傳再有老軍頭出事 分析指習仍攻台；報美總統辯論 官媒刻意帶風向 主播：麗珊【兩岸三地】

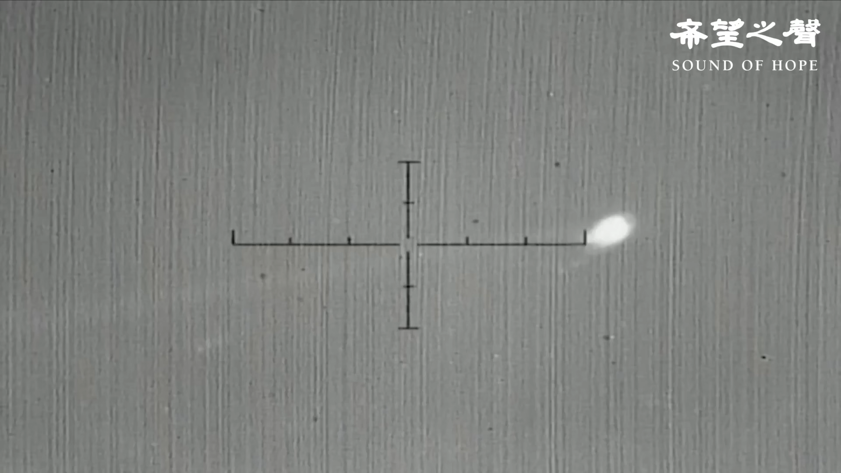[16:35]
失控旋轉最後解體軍方評估是飛行過程中的不穩定導致導彈爆炸